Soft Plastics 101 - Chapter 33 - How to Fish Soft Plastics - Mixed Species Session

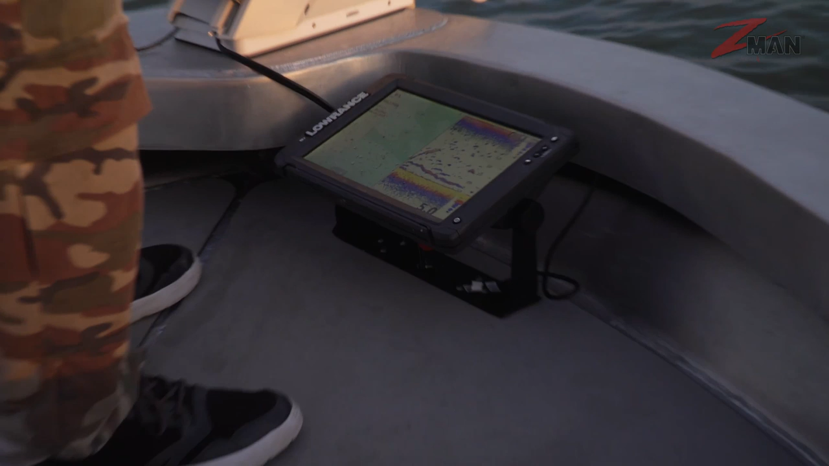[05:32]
an eye on it for any fish that are moving through that you can see moving through on the sander like that that school of trevally that came through
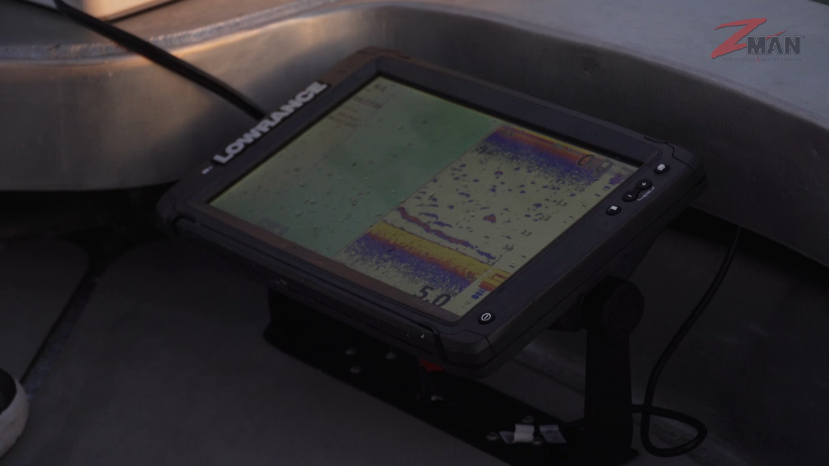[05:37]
also just to make sure that you're up on those rubble patches if you are fishing rubbly areas and